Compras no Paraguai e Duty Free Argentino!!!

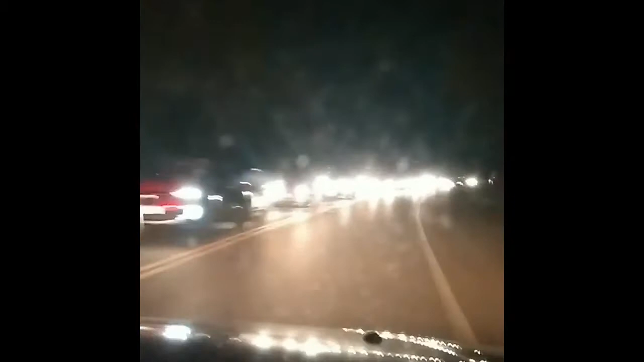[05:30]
10 horas 10 horas da noite Olha a fila Que continua Para o lado argentino Gente